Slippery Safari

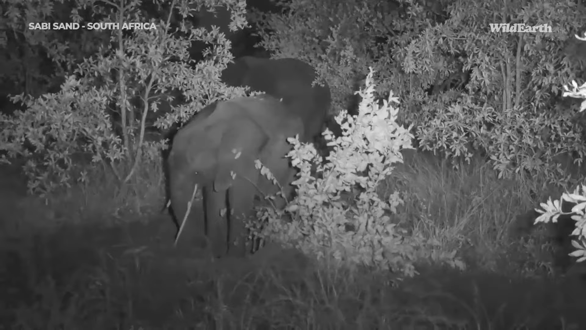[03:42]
oh look at that piece of root there there we go pull it pull it like a piece of spaghetti oh yes that's a nice now that's a that's a thick spaghetti
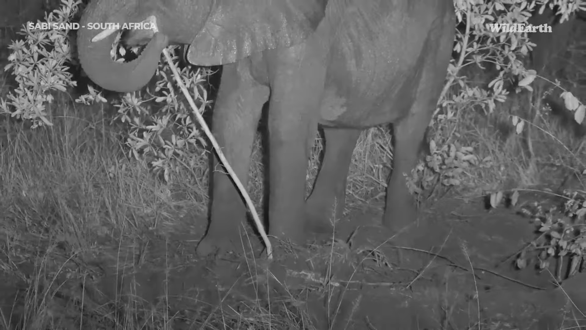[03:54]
now you can see how grabbing that piece of root that's now going from the ground oh look at that now that's going to that's exactly what that uh this youngster was looking for you know looking for that piece of root I'm going to put it in the mouth and then I'll try and pull it sometimes with there actually they'll try and pull it with their mouths kind of put it in their mouths and the kind of